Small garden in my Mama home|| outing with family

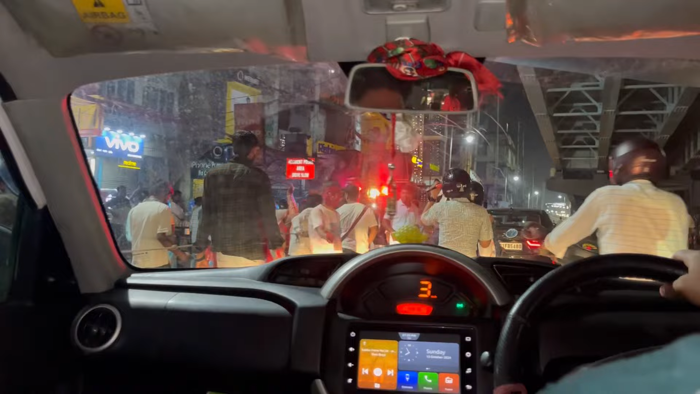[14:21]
और गाइस ये लास्ट विसर्जन देख रहे हैं, जो कि रोड का बीच में गाइस डीजे लगा के ये लोग तो फुल मस्ती में एकदम पूरा ना,